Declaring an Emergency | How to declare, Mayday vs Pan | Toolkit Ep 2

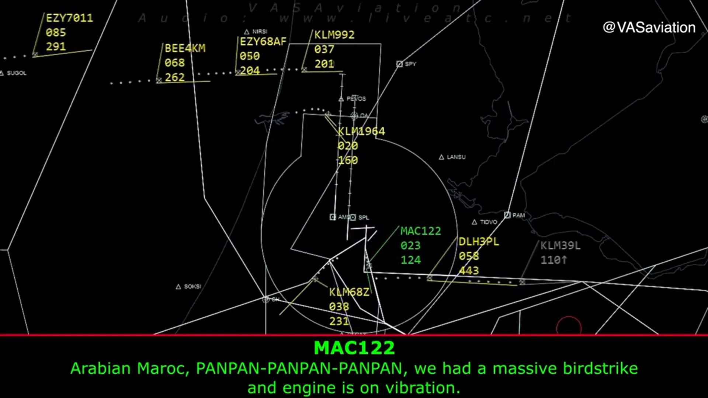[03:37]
An issues on the vibration. Virtual AV-lock 122. That is copied.
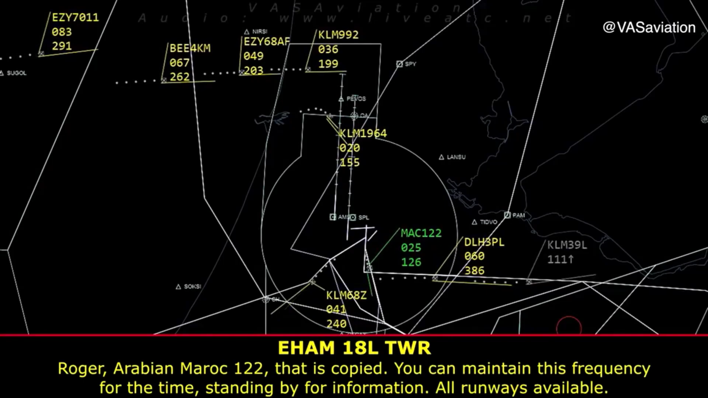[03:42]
You can maintain this frequency for the time. Standing by for information. All of them are made available.
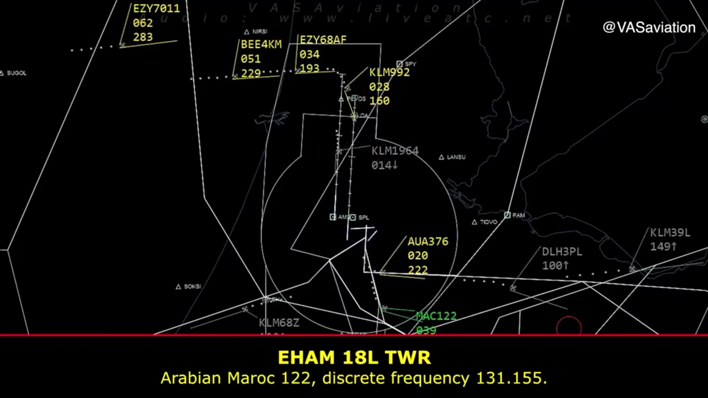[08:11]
121, that's more 155, Arabian Rock 122, thank you.